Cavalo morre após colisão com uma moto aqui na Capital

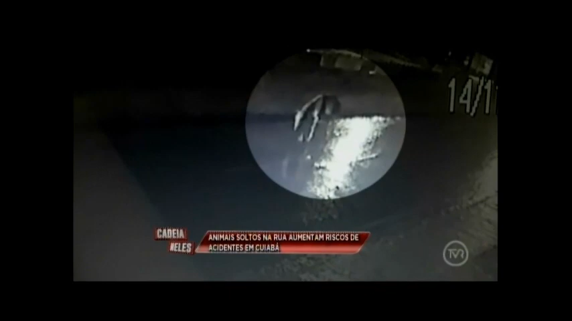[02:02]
E olha só, vem um outro veículo que quase atropela o motociclista. A sorte que o motorista estava atento, viu o que aconteceu, conseguiu frear o veículo, mas o motociclista já estava caído à frente do carro e ele desceu rapidamente para ajudar.